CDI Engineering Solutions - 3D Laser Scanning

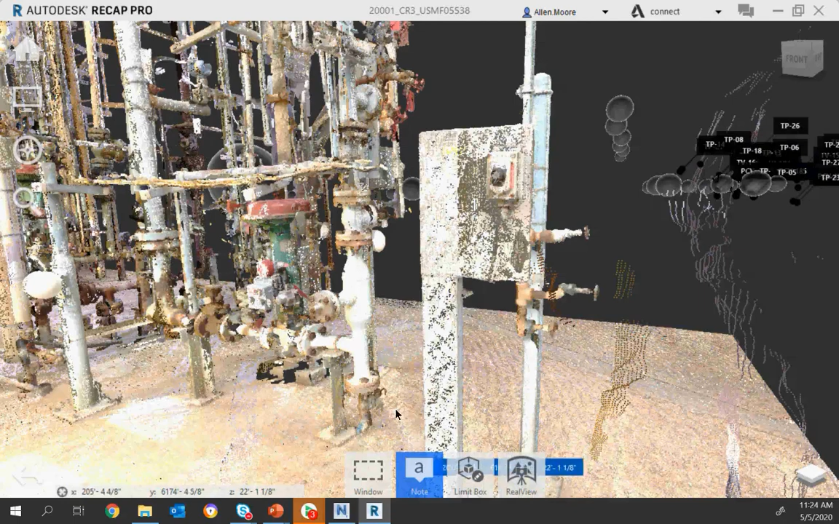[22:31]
You can click on right there And then you can pick anywhere in your scan So we are going to pick right here And we are going to call this tie point 32 You can add more information if you want to You can actually add an image If you have already taken a photograph Or someone has taken a photograph of
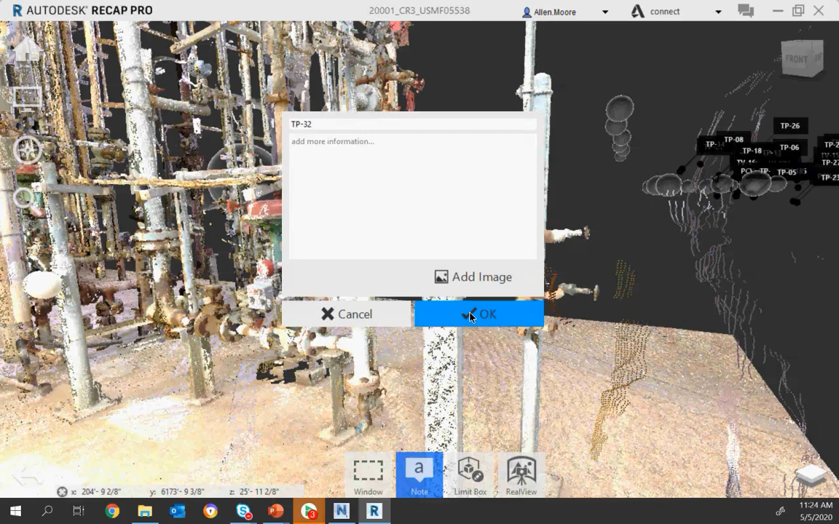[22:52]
that tie-in point You can add that image to verify as the right location And then you hit ok
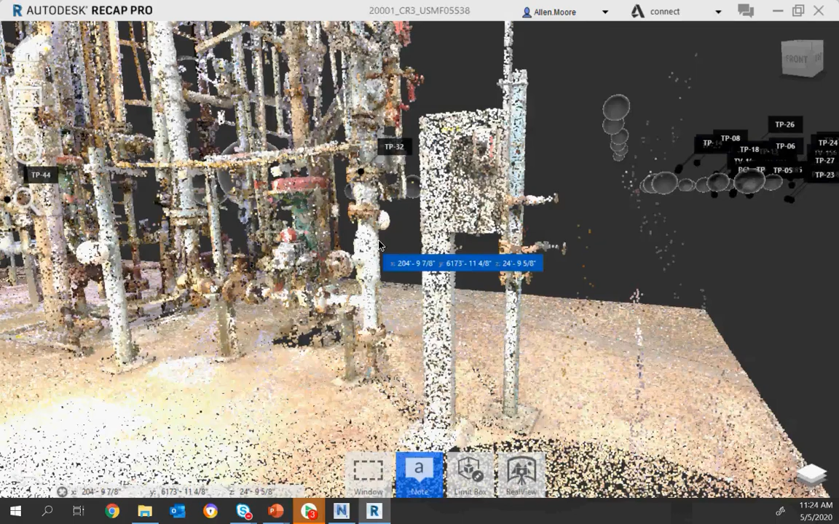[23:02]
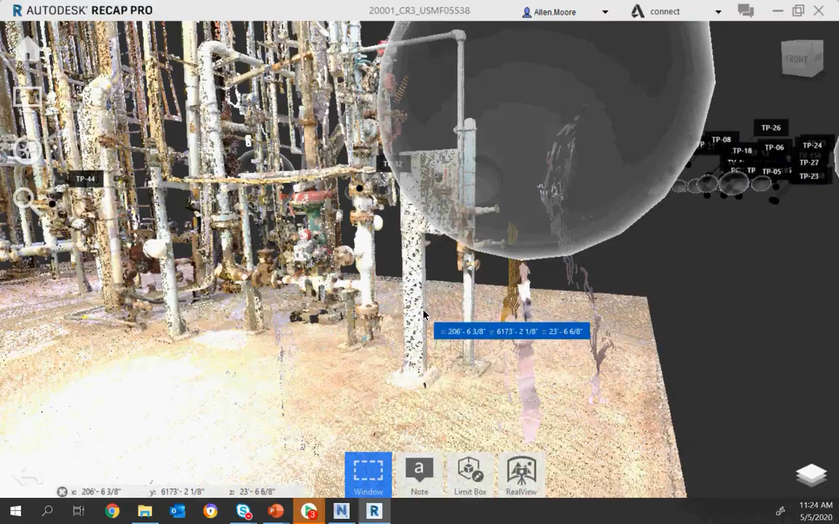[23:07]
Now Oh Cancel that Get out of that Ok So We have Like I said We have a
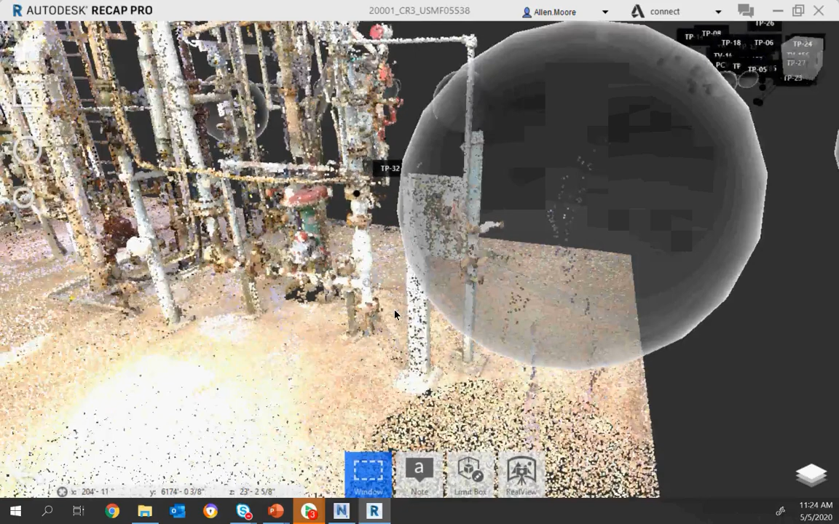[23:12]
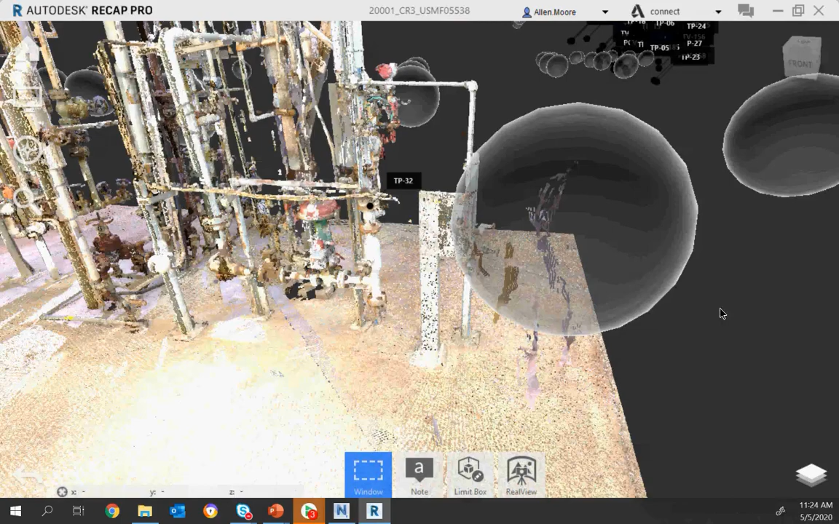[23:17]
Each one of these spheres that you see is a real view That's where the scan was
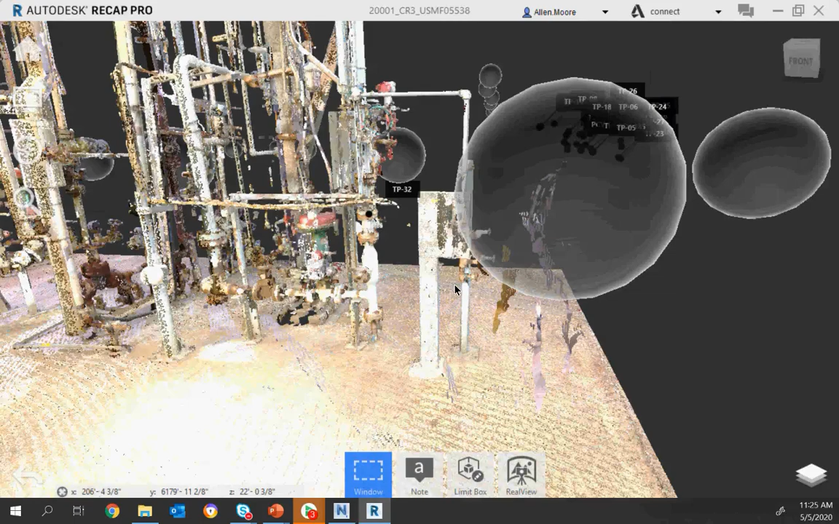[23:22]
taken at And so you can click on the bubble view Or the real view And go into that location
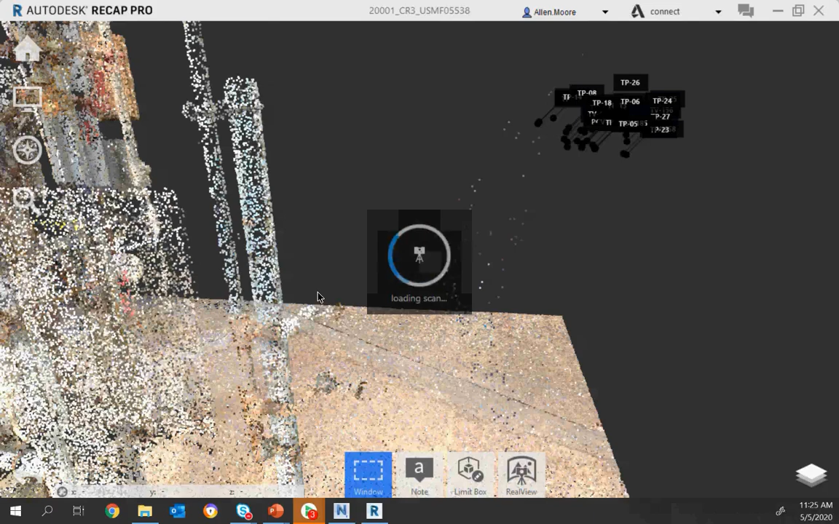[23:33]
Let that load up
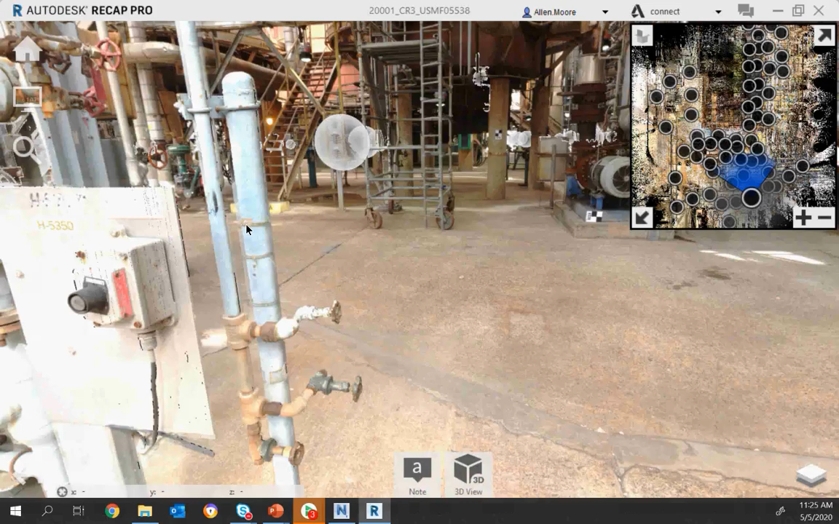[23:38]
Ok And so you can see
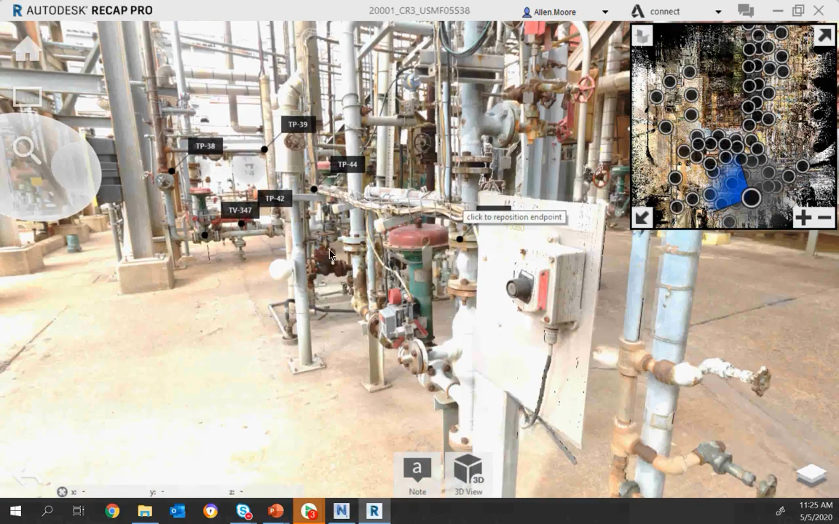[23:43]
The photograph that was used Now this isn't just A photograph It's actually incorporating the scan data in there also And so you can Another thing that you can do inside a recap In most scan programs like LFM Is do measurements So if you click on this measurement right here This measurement tool And let's say we want to see how far it is From our tie-in
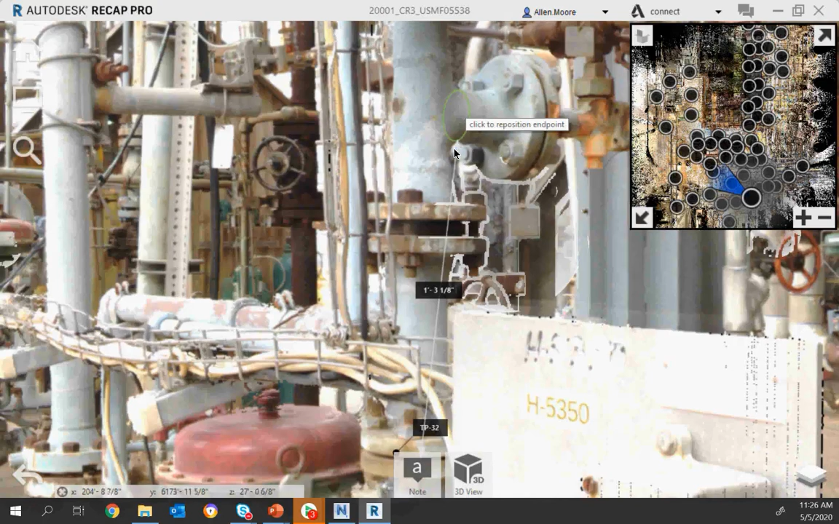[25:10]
And so we know that the elevation is Or the distance is one foot three and an eighth From here to here But the actual Z dimension
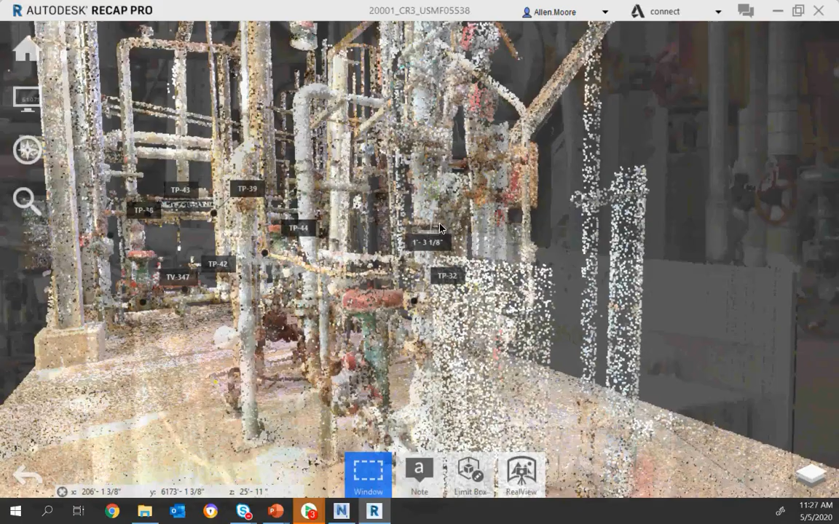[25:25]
A little hard to see So let's go ahead and get back into our scan Rotate around a little bit
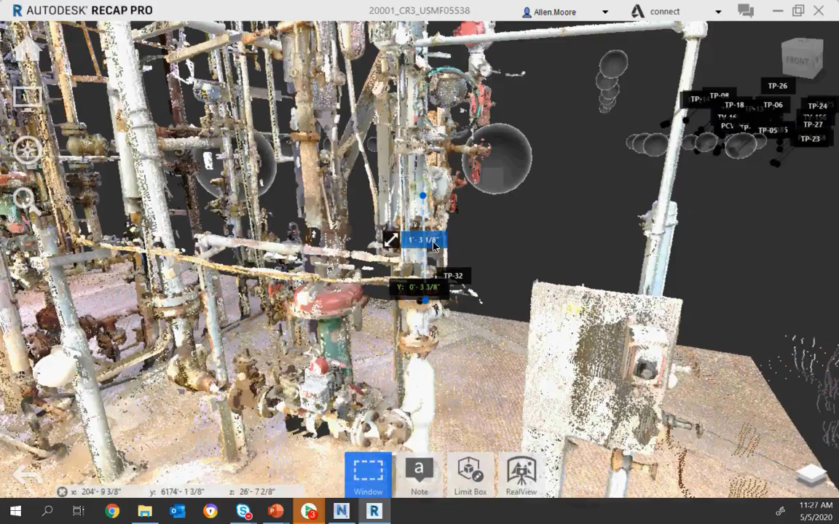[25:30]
And there we go Our Z dimension is one foot two and five eighths
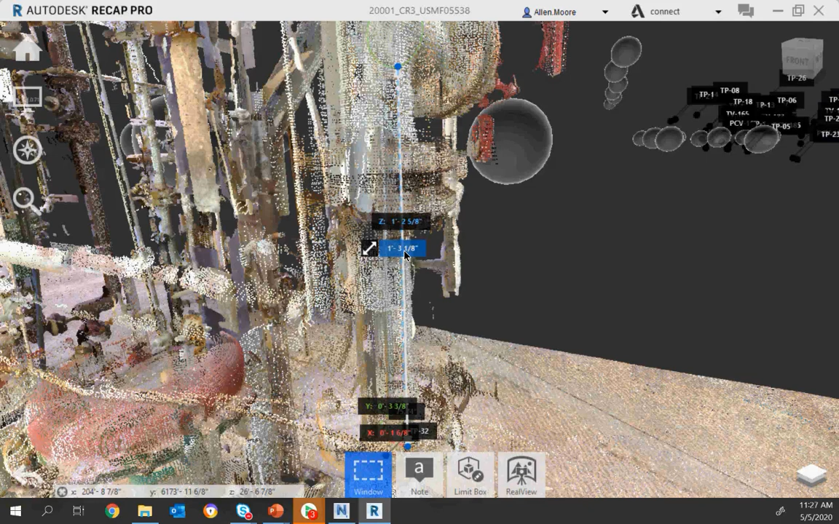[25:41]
So we know our Z dimension which is up Is one foot two and five eighths It also gives us the XY If you need to know that also
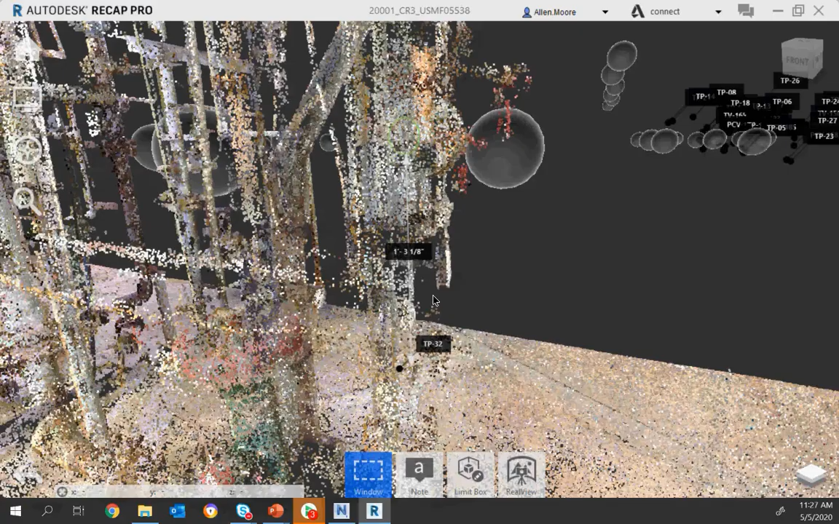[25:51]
Now let's say that
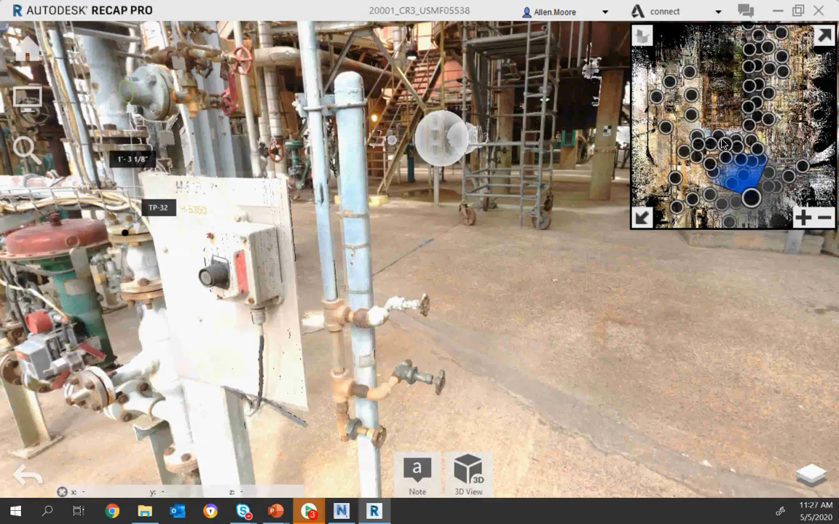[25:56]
We're way over here in this scan
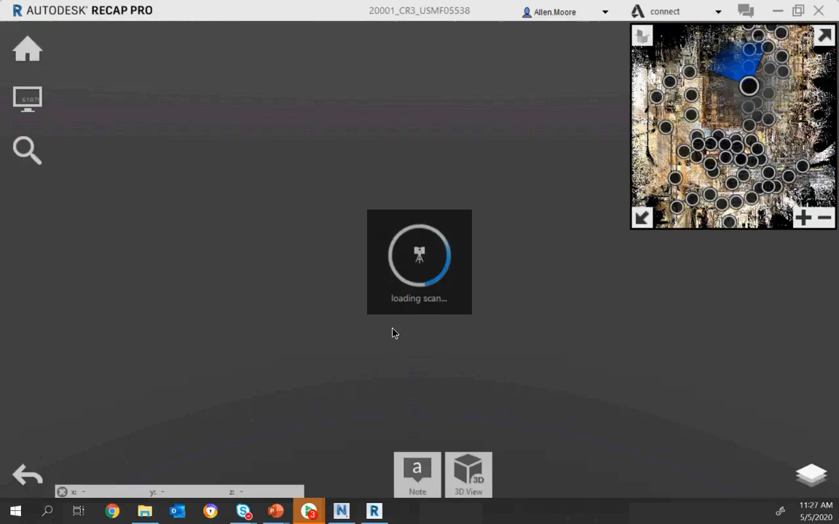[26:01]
And we're looking here And we're talking with someone And we say hey we need to go look at Tie point thirty two If you go down to your project navigator
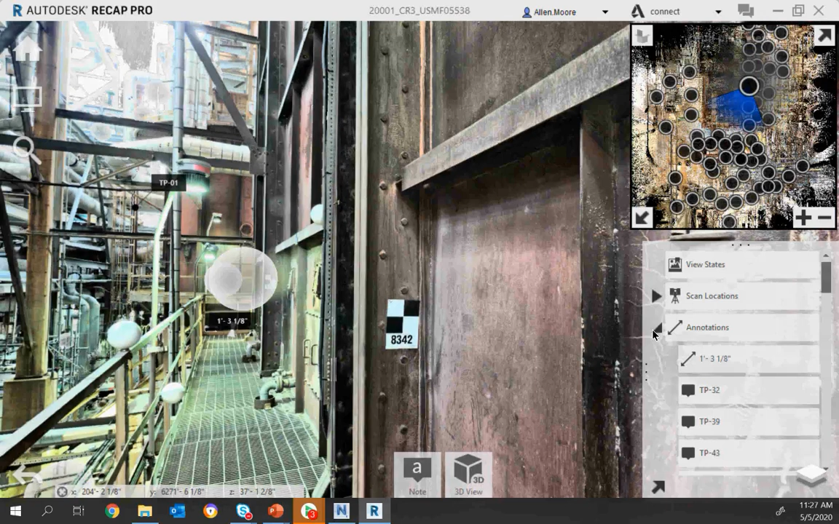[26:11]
Go to annotations There's our tie point thirty two And we can click on this little Point right here And it will take us right back to that tie point So as you give this to a designer and engineer And say the tie points are already annotated They're already pinpointed in the model Then you'll be able to They'll be able to go in there Click on this and go directly to that location